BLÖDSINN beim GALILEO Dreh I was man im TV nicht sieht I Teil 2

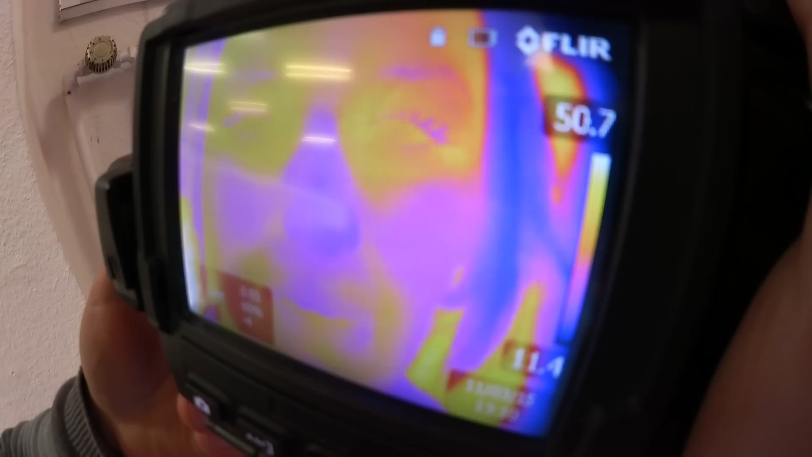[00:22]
Ja, deine Nasenspitze hat 11,4 Grad. Das ist ganz schön kalt.
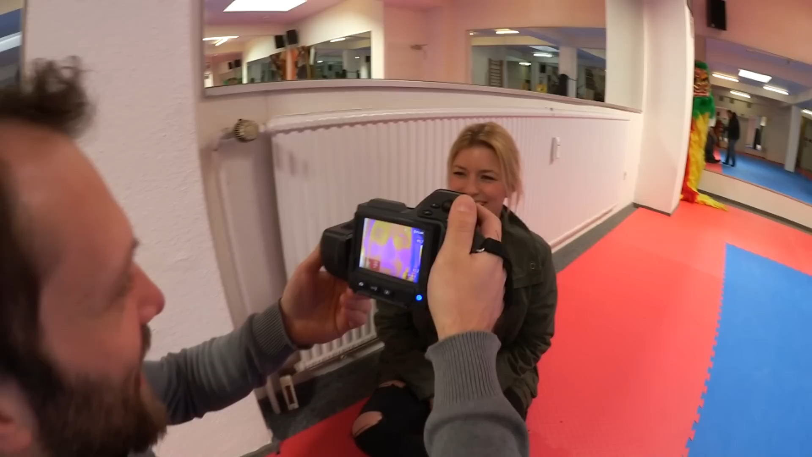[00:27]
Ihr Lieben, ich darf euch nämlich immer noch nicht verraten, was genau wir drehen. Aber wir machen hier lustige Experimente. Wir haben nämlich eine Wärmebildkamera.
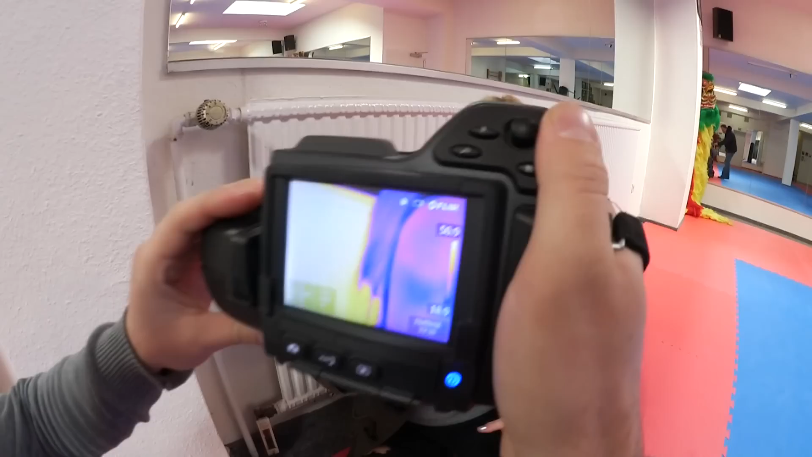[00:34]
Und jetzt wird einfach die ganze Zeit gemessen, wie warm ich bin. Und meine Nasenspitze ist mega kalt. Kann man das sehen, dass sie so blau ist?
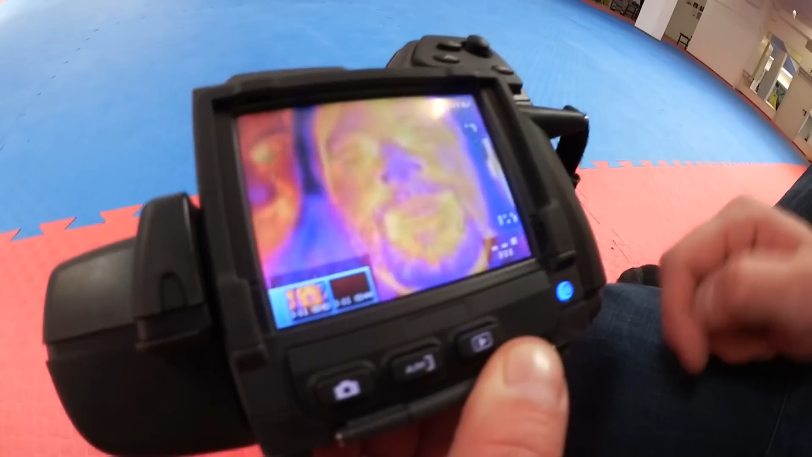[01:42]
Wie krass, ihr habt auch voll die kalten Nasen.